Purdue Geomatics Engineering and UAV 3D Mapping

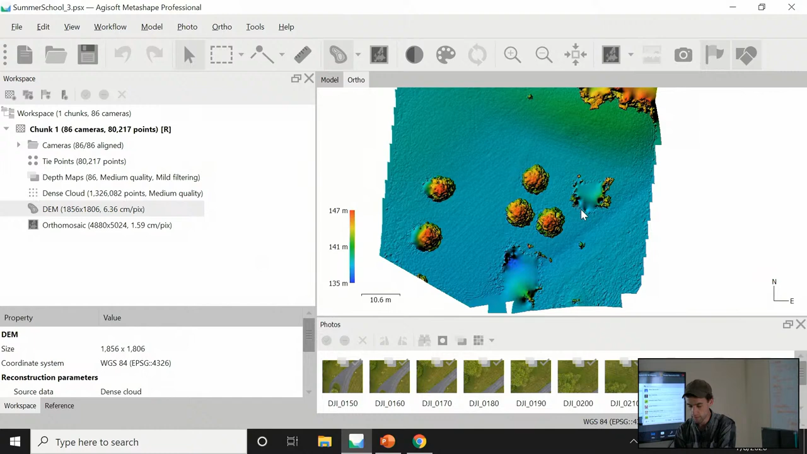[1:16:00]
There's a third product that you can also create and export, and that is the ortho mosaic, the ortho image. So again, you go to Workflow and build ortho mosaic. You have to build the DEM first, then the ortho mosaic. So once you build that, again,
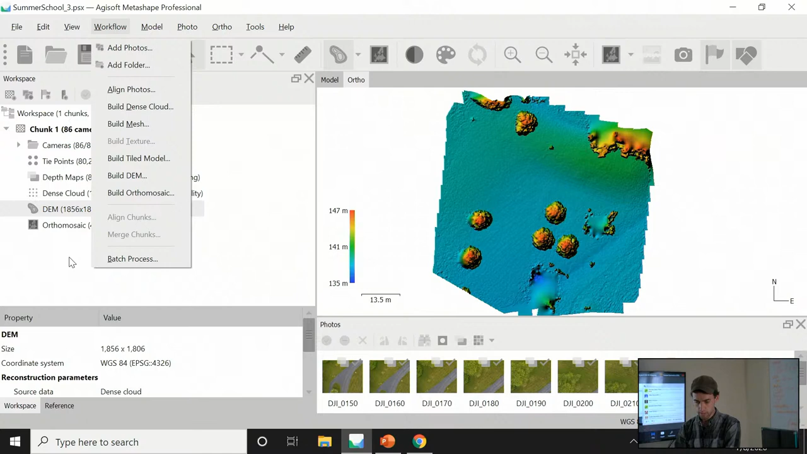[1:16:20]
it might take a few moments to process, but then we can view it here. Now the ortho mosaic, it looks like just a picture, right?